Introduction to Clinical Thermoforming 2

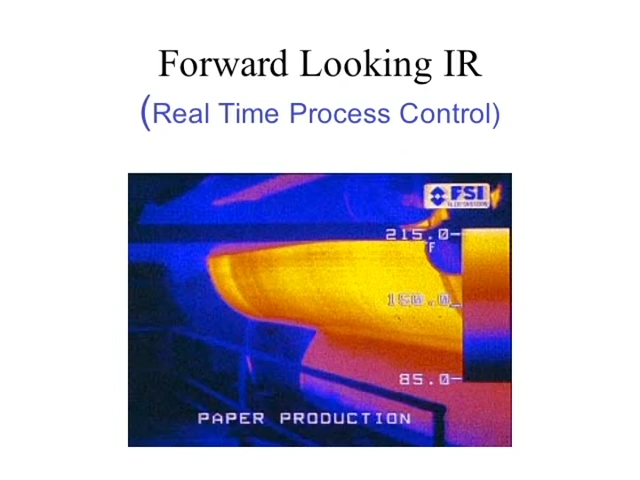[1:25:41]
On screen: scale top 215.0°F
You can see these large rolls that are used for processing the paper. The infrared eye is reading the temperature of that paper production. And on the side here, you can see your thermobar basically going from 85 to 215 degrees of Fahrenheit. So a process control engineer has a greater ability to monitor the consistency of his process in real time by looking at that temperature bar.